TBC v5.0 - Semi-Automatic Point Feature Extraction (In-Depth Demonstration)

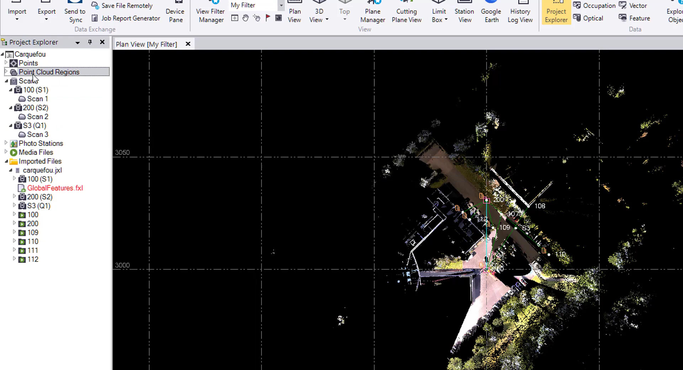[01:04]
two survey stations and one scanning station contained within this project. Alternatively we can check scans to see this or and we can see that all of the point clouds are in one region. The first thing that I'm going to do is I'm going to get the polygon selection tool at the bottom of the window and I'm going to
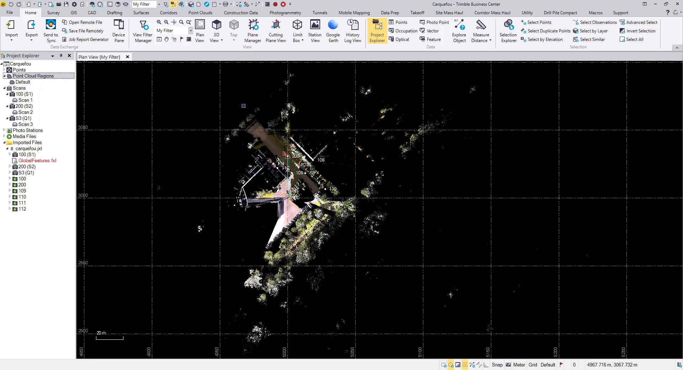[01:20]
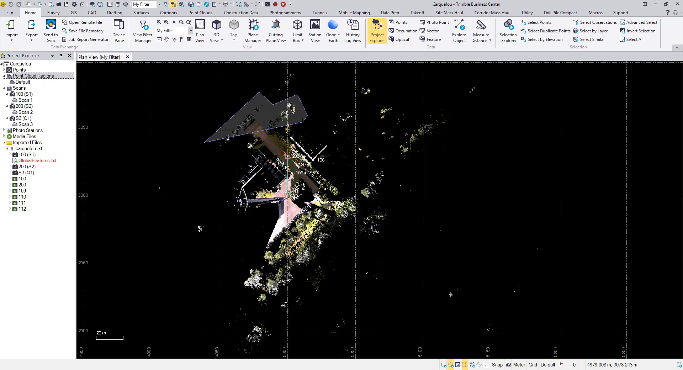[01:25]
trim the data that I don't need from this project.
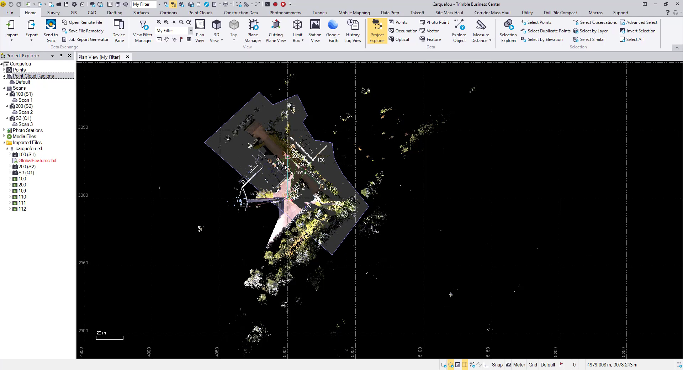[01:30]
Kind of the extremity point cloud data, the stuff that's just going to increase processing time for the data that I do care about.
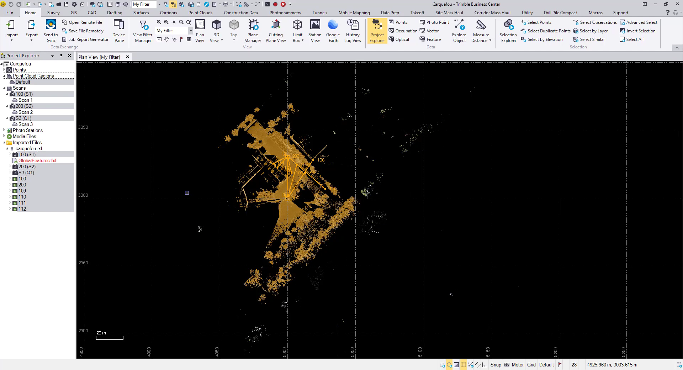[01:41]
So we have our points in our line work and our point cloud selected. However on the point cloud ribbon in create region
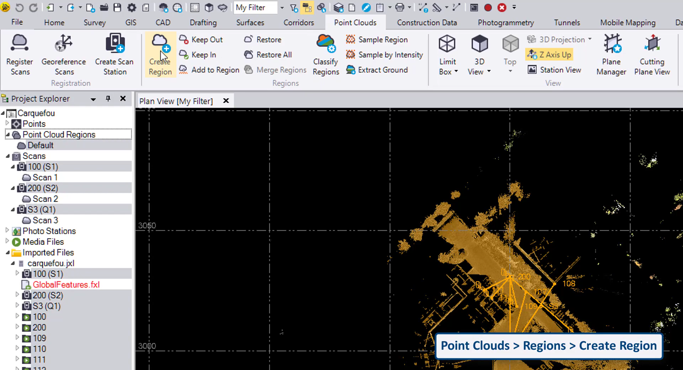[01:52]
this will just use the point cloud data that I have selected. Alternatively you can toggle just the point clouds in the view filter manager.
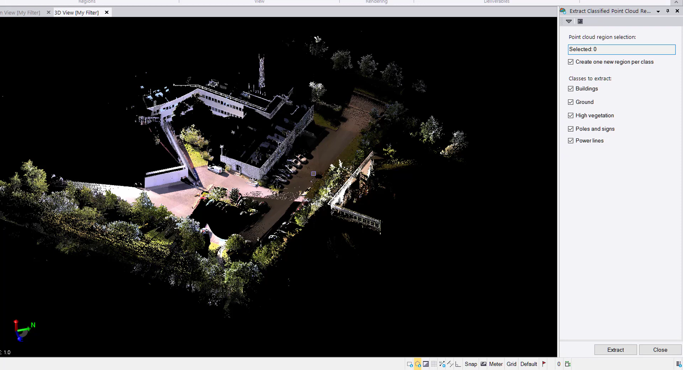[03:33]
So we start by selecting the region of the point cloud that we want to classify which is my Karkafu region. And I will extract buildings, ground, high vegetation, poles and signs, and power lines. Go ahead and hit extract and get that started. The advantage of the TBC classification command is that it relies solely on geometry in the point cloud. It doesn't rely on last codes or anything like that.
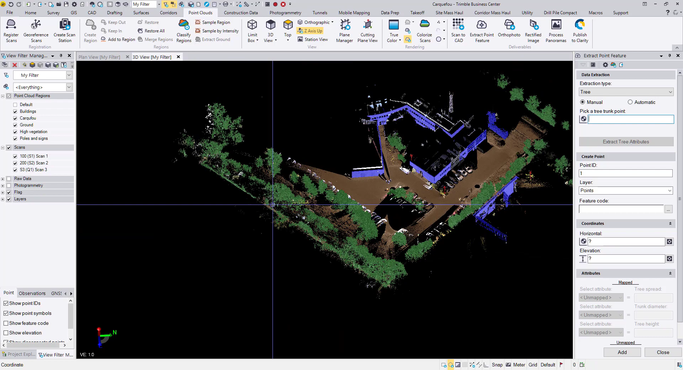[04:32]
And as you can see the blue regions are buildings. The green regions are high vegetation, including shrubbery and trees.
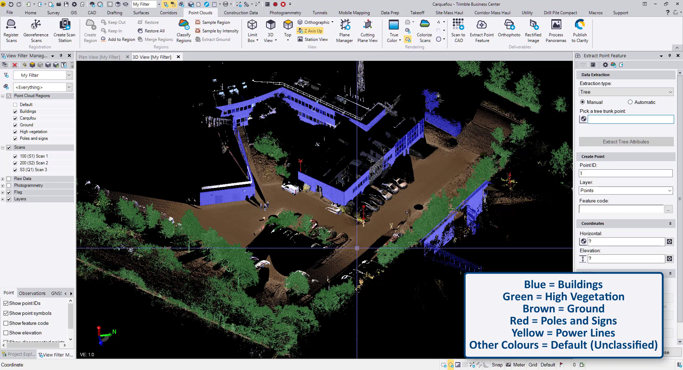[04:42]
The brown is the ground. And these red features are poles or signs and poles.
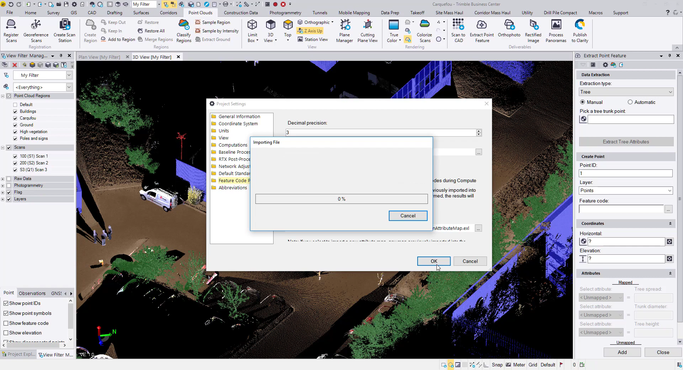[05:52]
All right, so we're going to start not with trees, but with poles. The notice the automatic box grays out. This functionality is not available in TBC today. We currently only offer automatic extraction for trees, but for manual, here's the workflow.
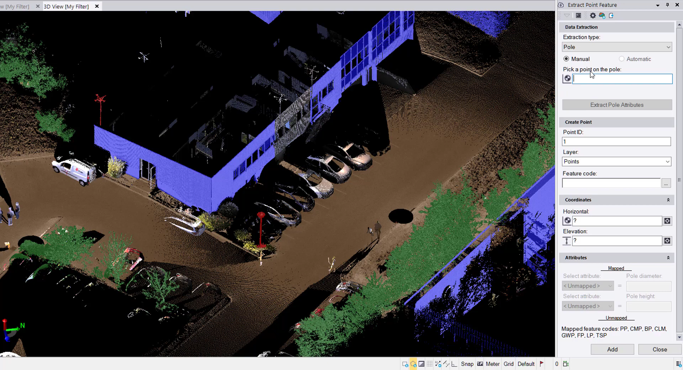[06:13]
You begin by picking a point on the pole.
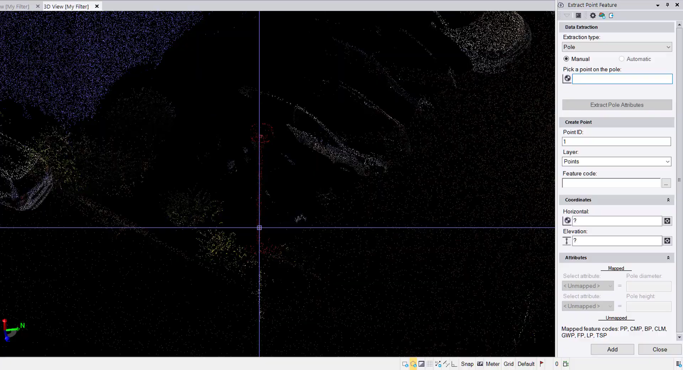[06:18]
When you click, we get this nice purple kind of T
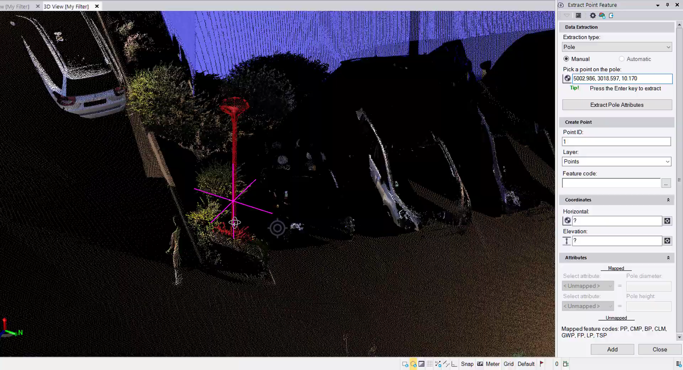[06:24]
key appear quick in the 3D view pan left and right to make sure that we have clicked on the pole and not a point behind it. And here there's a tip that appears, press enter key to extract. So I can press the enter key or I can click on this extractable attributes button.
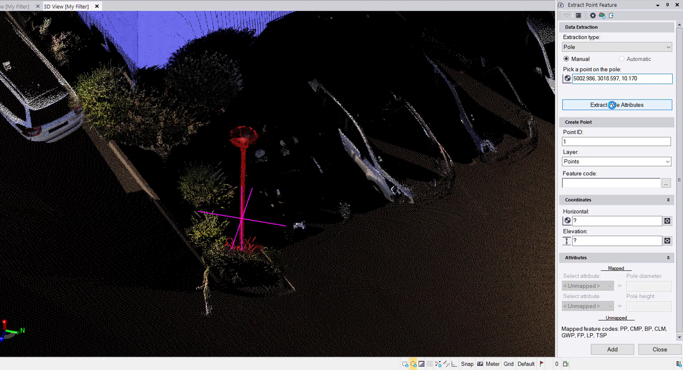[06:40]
Excellent.
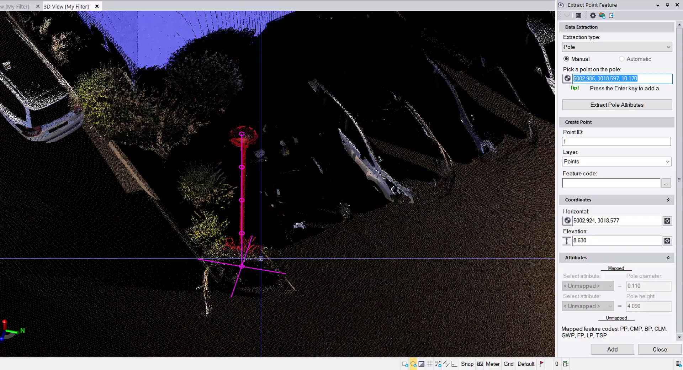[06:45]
So we get this nice purple frame that shows us the top of the pole, the base of the pole,
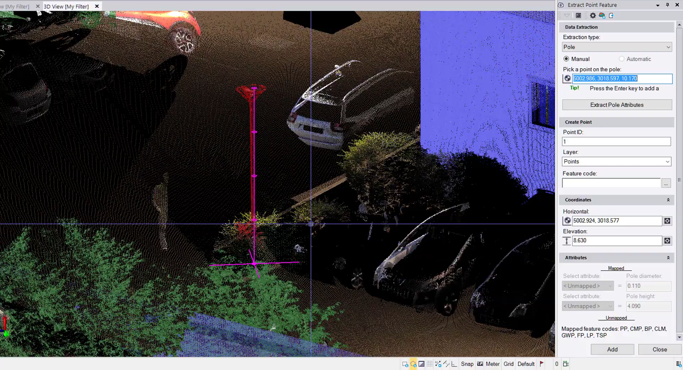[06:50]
the base coordinate, as well as the diameter of the pole. So we can assign the block or the point that will be created a point ID. I'll go with point 1000. I'll leave it in the points layer. You can select the layer you want it to go in and for feature code. I have created a feature code called pole. Very aptly named, I know. We get the horizontal x, y, and z coordinate for the pole.
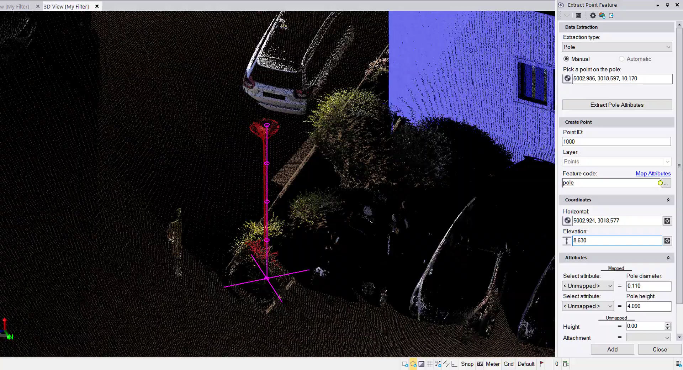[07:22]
If for some reason when it is extracted you don't agree with or it's obvious that an error has been made somewhere and you want to change the elevation, you can simply, with your highlight in the elevation box,
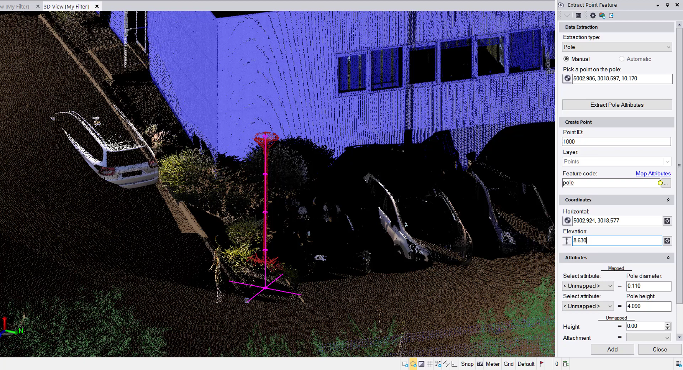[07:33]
click on the ground nearby and it will use that elevation for the point.
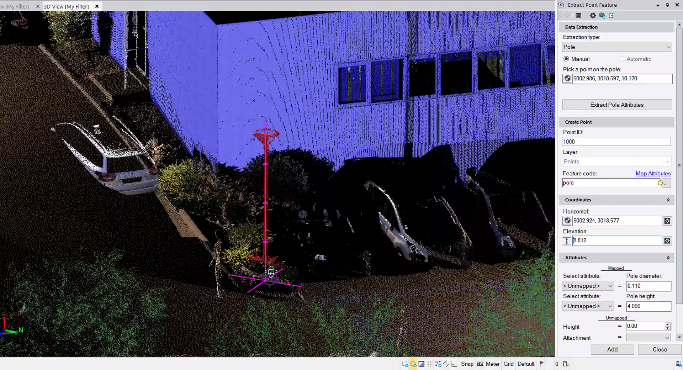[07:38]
And here now the elevations move, the height has stayed the same so now the top of the pole is a little bit off.
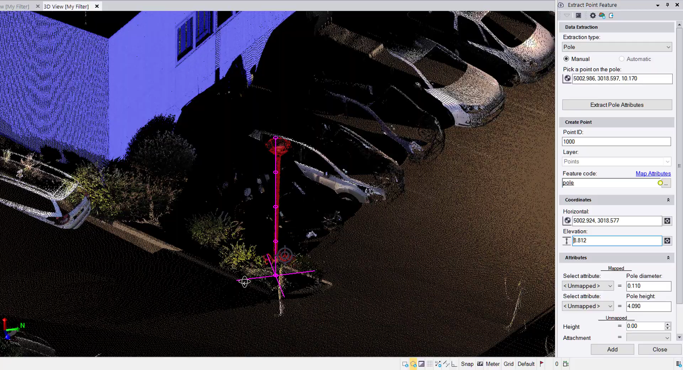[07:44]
So what we can do is down here in the pole diameter, pole height box and select on somewhere where the base of the pole is and then select
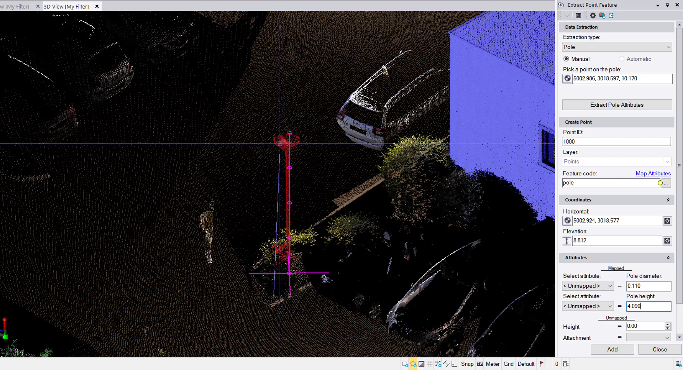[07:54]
a point at the top of the pole.
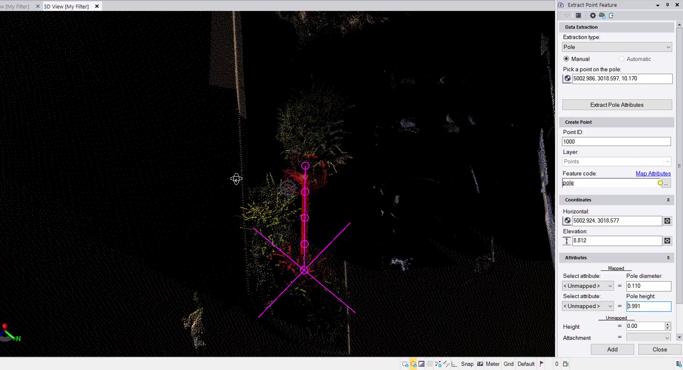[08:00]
And it will use that height for the pole. So easy quick QA in the pole and sign workflow, or in all manual workflows actually. And then for, remember that EXL mapping file that I brought in earlier and I said I would explain what it is? Well that's what this is for. With this feature code, because this is my first time using it, I haven't, so these attributes are associated with this pole feature code and these numbers are output by TBC.